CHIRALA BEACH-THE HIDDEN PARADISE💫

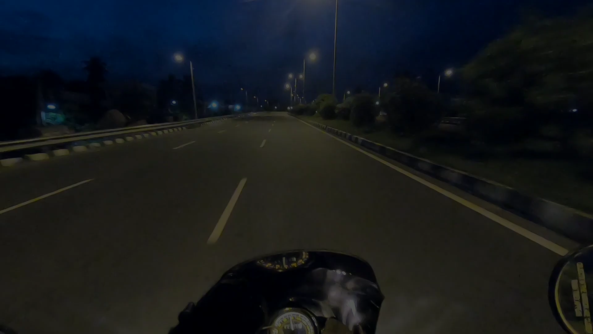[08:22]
ఎర్లీ మార్నింగ్ వ్యూ అయితే సూపర్ ఉంది అసలు, మామూలుగా లేదండి వ్యూ అయితే. అసలు ఈ గోప్రోలో అసలు నేను బ్లాగింగ్ చేసుకుంటూ పోతూనే ఉన్నా, ఎక్కడెక్కడ మంచి వచ్చిన షార్ట్స్ మాత్రమే పెడతావి.